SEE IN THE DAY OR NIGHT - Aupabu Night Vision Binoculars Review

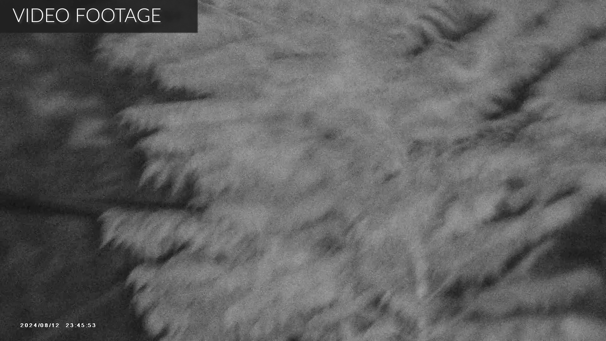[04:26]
So if you want to take a photo, just hold it down until you move to the photo option.
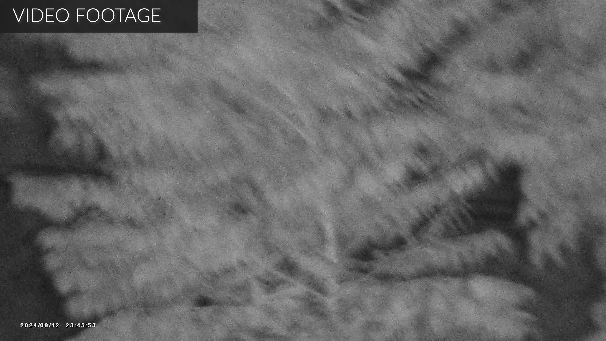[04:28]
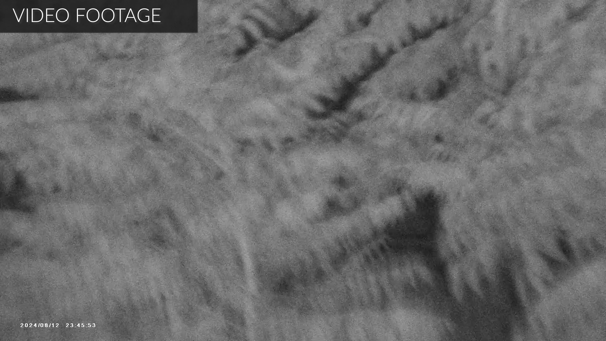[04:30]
And then you're just going to simply tap it to go ahead and start recording.
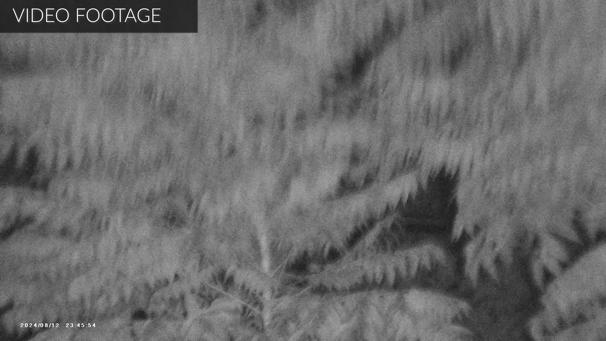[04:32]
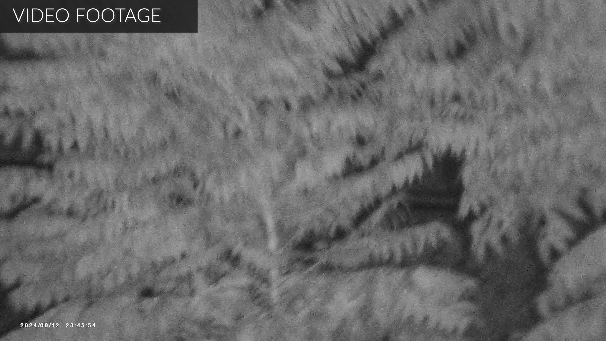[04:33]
So it's very, very easy to utilize and set up.
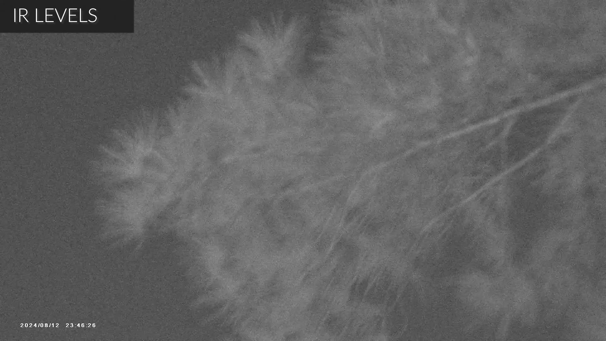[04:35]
And then if you want to stop, just tap it again. It stops. And then hold it down to move to the other format as you wish.